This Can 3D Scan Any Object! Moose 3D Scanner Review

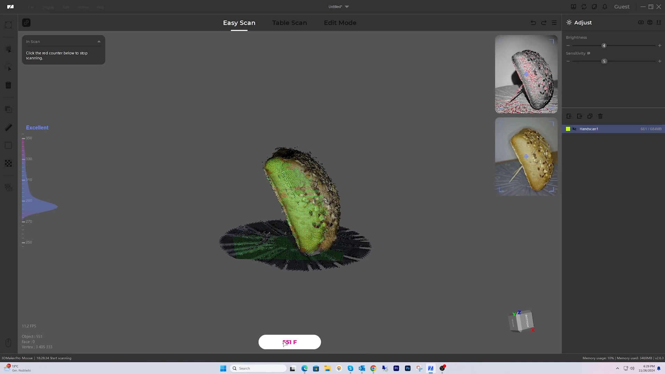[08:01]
Works seamlessly with James Studio, which offers advanced point cloud processing, noise reduction, and texture mapping.